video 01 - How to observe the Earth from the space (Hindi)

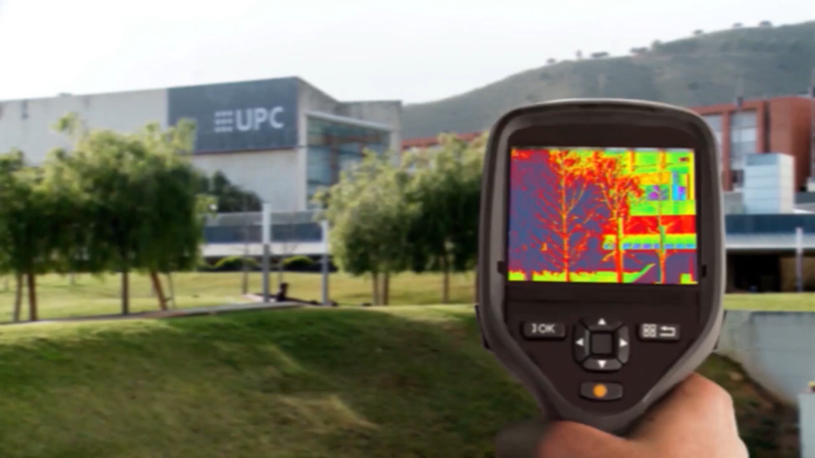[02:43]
अवरक्त विकरण को देखने के लिए बनाये जाते हैं यहां तक की अंधीरे में भी